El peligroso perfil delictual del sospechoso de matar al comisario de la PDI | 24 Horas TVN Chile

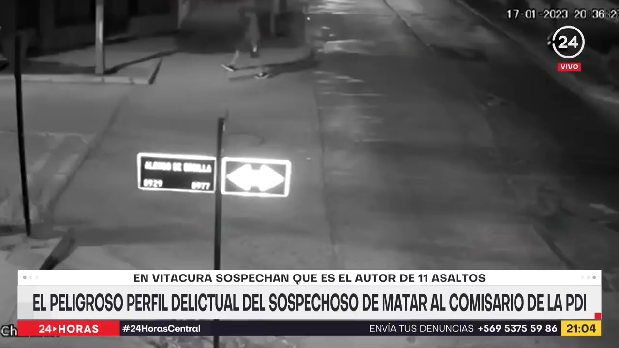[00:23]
Y luego siguen el camino por la otra pista hacia el oriente de Alonso de Arsilla. Así avanzan hasta la altura de la casa del policía y luego el crimen.